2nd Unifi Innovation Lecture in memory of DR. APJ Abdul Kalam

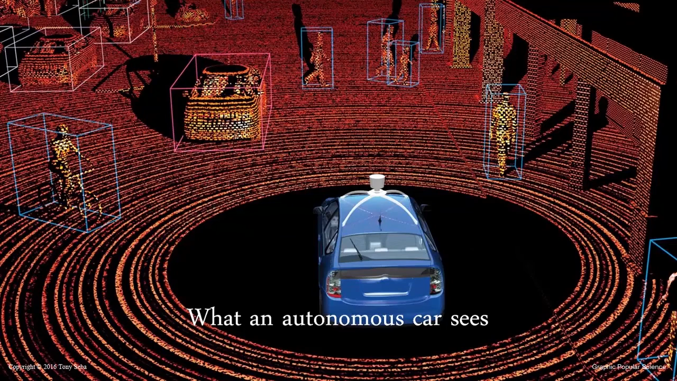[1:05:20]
So, this is what a self-driving car sees when it uses a sensor called LiDAR. So, LiDAR is short for laser and radar. A LiDAR emits about a million laser pulses per second,